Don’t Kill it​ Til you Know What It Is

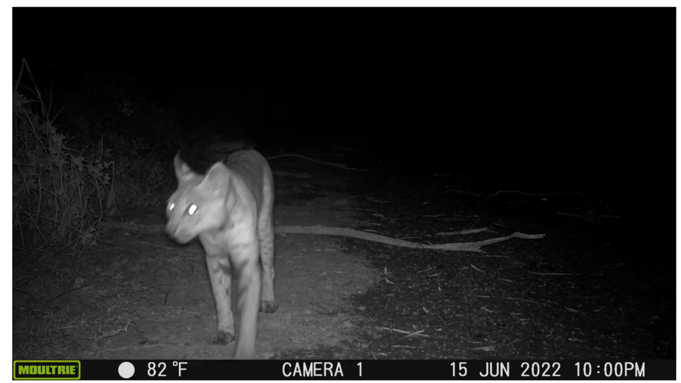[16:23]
However, this was quite a thrill. I know, cute, huh? Look at those little ear tufts. Bobcat. However, if that bank of sedges wasn't bad enough, equally horrifying was the discovery of non-native red center morning glory,